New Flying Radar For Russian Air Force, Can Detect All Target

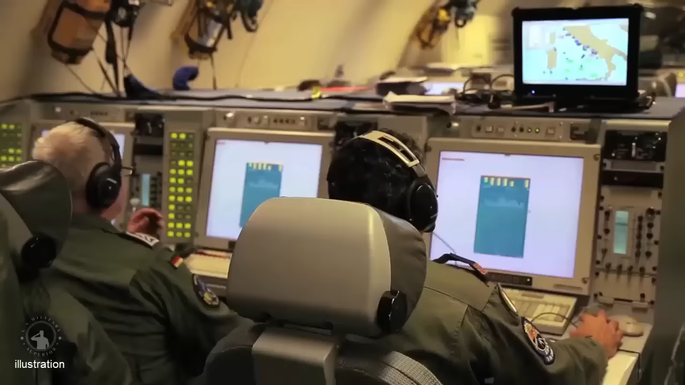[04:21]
In fact, since the outset of the conflict,
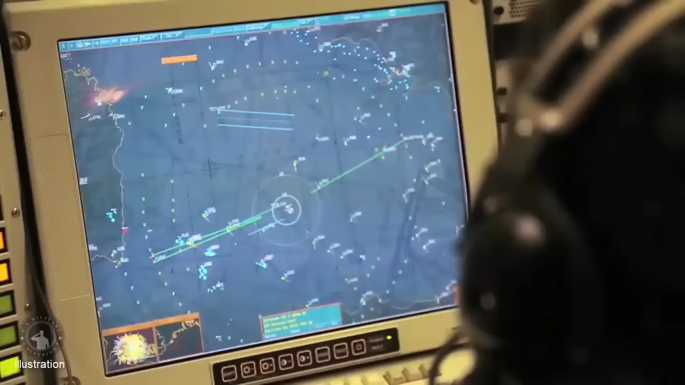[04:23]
E-3 platforms have provided the Ukrainian Air Force air surveillance and enhanced situational awareness of very high quality,
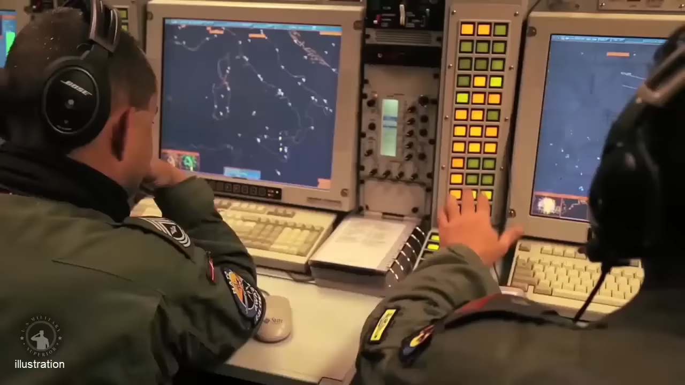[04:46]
it can identify the enemy target types and tell friendly from hostile aircraft in a frequently congested environment.